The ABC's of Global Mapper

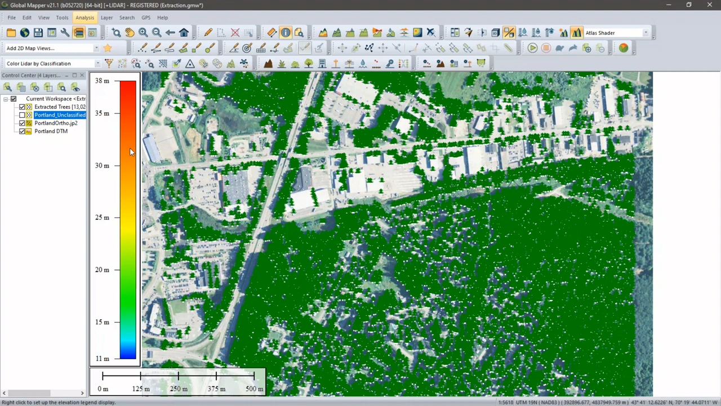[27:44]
you can enter information uh about uh the flood characteristics the rise on water level etc and that's another way you may have noted in my 3d view that i had a a 3d um visualization of water intrusion there's options for doing that both in 2d and 3d i want to turn my trees off i'll turn my imagery off as well and
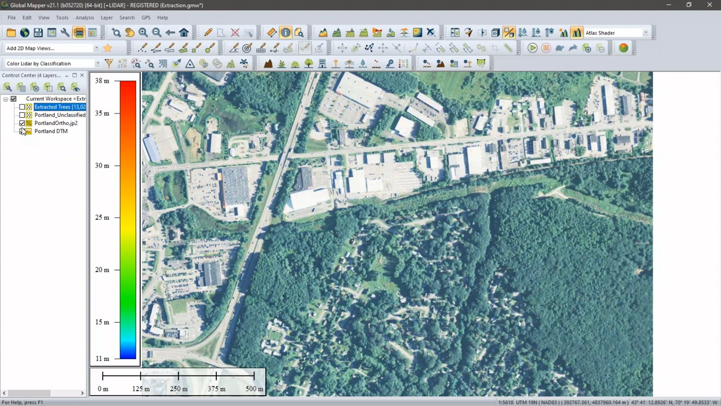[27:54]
we're going to be left with an underlying surface model noting my altitude here my my
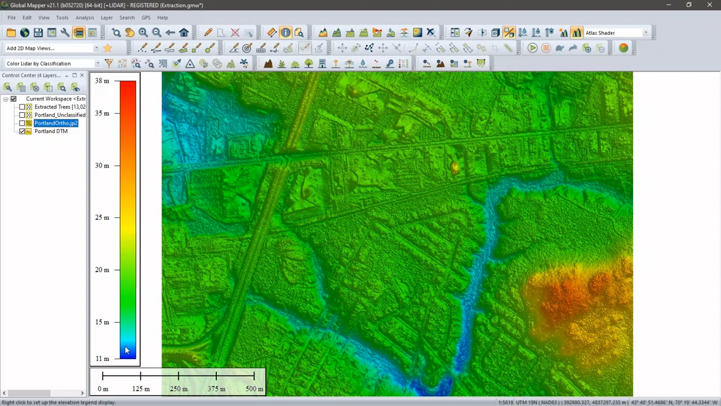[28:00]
height i want to enable the display of water in this area just a visualization this from um the configuration dialog box it's actually a shader option i'm sorry it's not it's a vertical option where we choose water display and we can define exactly what that is now again but based on my my uh uh horizontal vertical scale i'm just going to type in 15 here and we'll apply and hopefully we'll see where water would intrude to with that height a little bit of a dip in the water here maybe
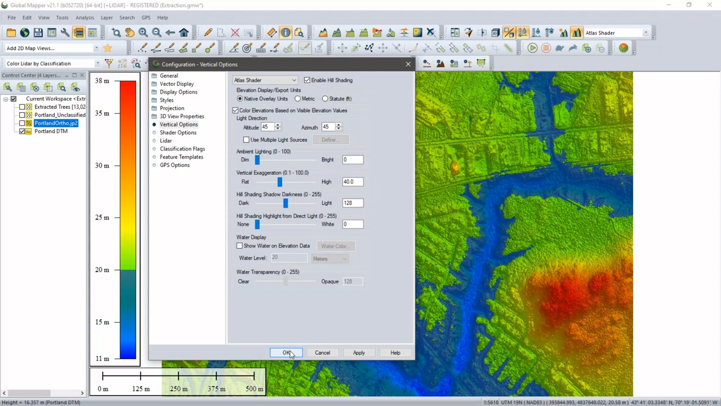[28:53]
this is a useful tool not just for you know sea level rise but for those coastal storm type events giving us an idea where we need to take action it's an option you can turn on i just turn it off you can obviously do it in the 3d view as well you may have noticed that before as well so flood analysis various flavors of that was my f